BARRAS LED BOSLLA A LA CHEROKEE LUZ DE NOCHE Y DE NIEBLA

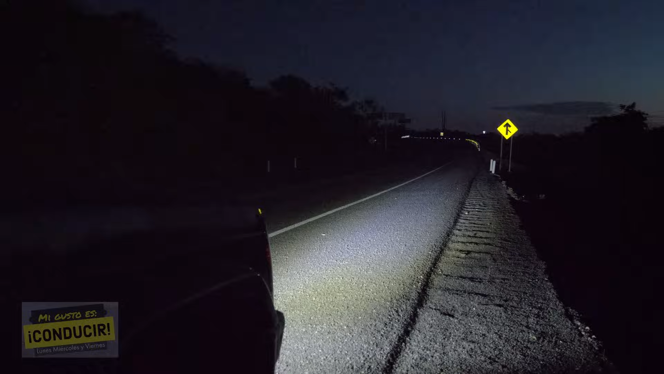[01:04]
Aquí ya tenemos la función de luz blanca exclusivamente de las barras LED Bosla Y podemos ver que alumbran hasta el final, hasta el barandal del fondo de un puente que hay más adelante Luego está la función de faros de niebla o luz de niebla naranja que me gusta mucho cuando subo a la Sierra Madre,